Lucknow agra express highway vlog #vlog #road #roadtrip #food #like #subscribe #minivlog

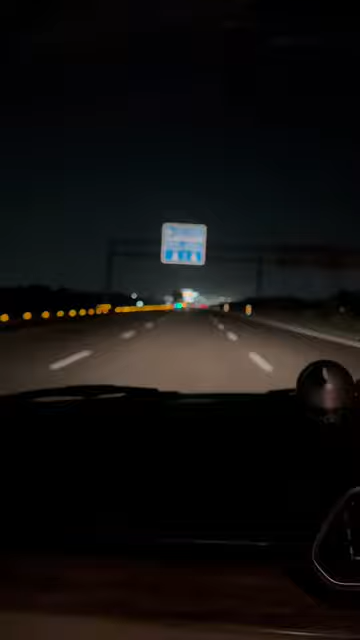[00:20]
اچھی اور بڑی وشال کائے روڈ ہے پھر آگے ہم لوگ ایک جگہ ٹہر کے رکھ کے وہاں پہ اپنی ویڈیوز بناتے ہیں